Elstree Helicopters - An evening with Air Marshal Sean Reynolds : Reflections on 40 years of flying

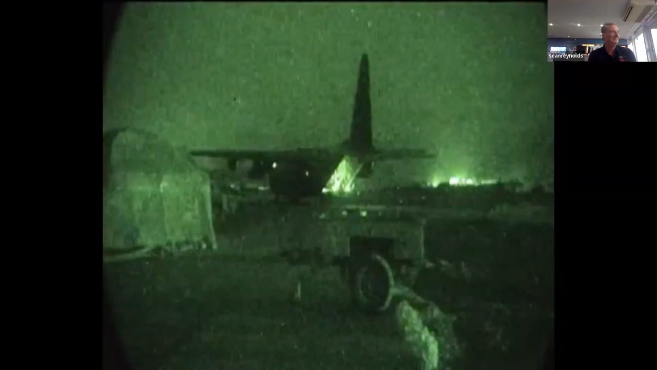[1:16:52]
What the goggles do is they're not so nice today, but they're allowing you to use the gold camera.
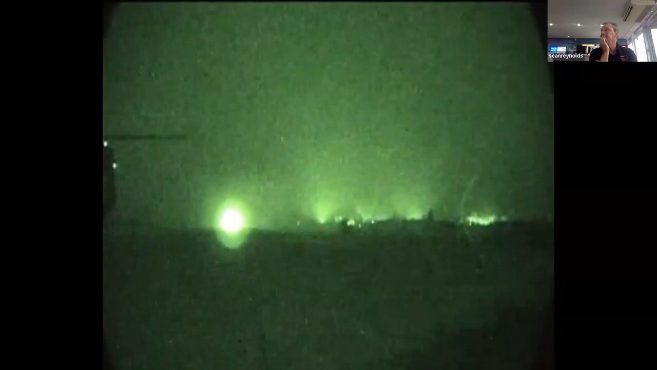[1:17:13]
So imagine you're hovering, but you're just going to keep doing the views, but you'd still have them stand out if you're moving the head.
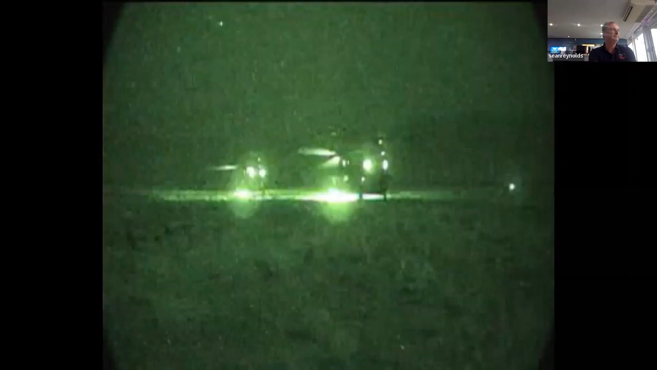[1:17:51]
The globes on power turbines, so that's the engine side.
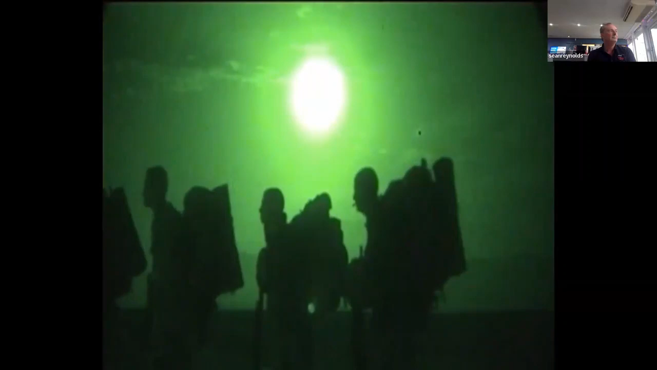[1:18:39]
Well, there's a really good view of the globe. Really hot the back end. There's the phosphorescent on the blades, can you see that?